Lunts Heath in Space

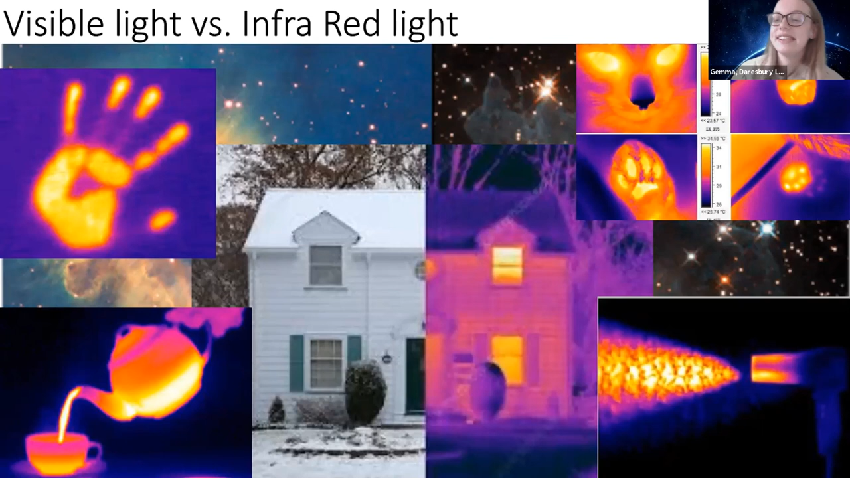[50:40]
infrared light to give you a little bit more of an idea. Now we think of it more as heat, but it is actually a type of light. So we'll start off here. We've got a handprint. So what's happened here, someone's put their hand on a table and the heat from their hand has transferred onto the surface of the table, and now it's radiating out as infrared light.
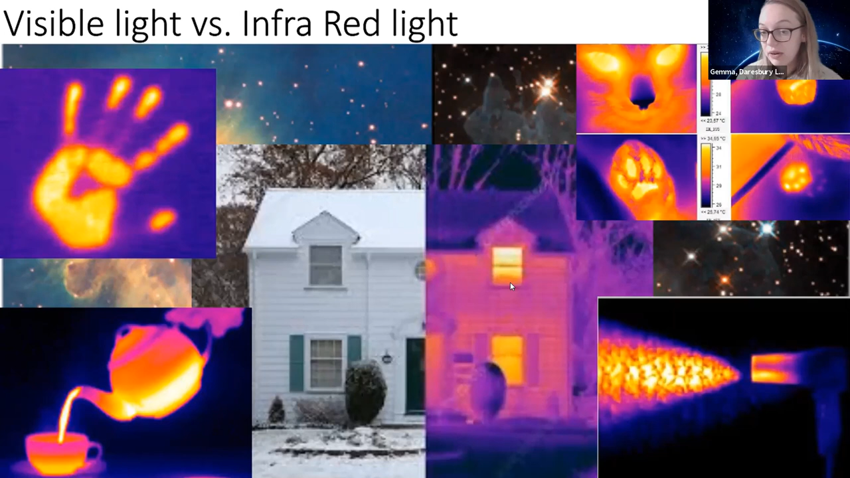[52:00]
If we look at the picture of the house, you can see there's lots of heat escaping through the windows, but not so much through the roof. And my favourite picture is actually one that Wendy found, which is here. This is actually a picture of a hairdryer blasting out loads and loads of hot air. I think that's a really interesting picture because that's normally completely invisible to us. But using a special infrared camera, it helps us to see the invisible. So my favourite picture is the teapot.